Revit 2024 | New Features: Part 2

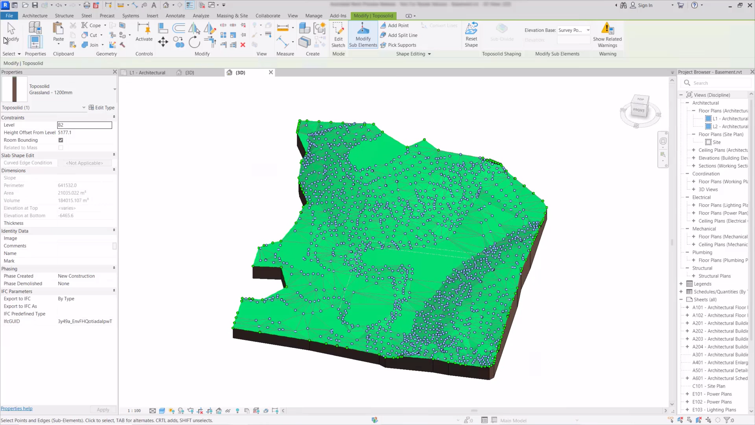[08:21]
we can also see now that it's given us a concave boundary as well so instead of squaring off as the old topo surface used to do it will actually follow the contours a lot closer now we have too much of the site here so i'm going to go to the plan view for the site and we'll cut the site out around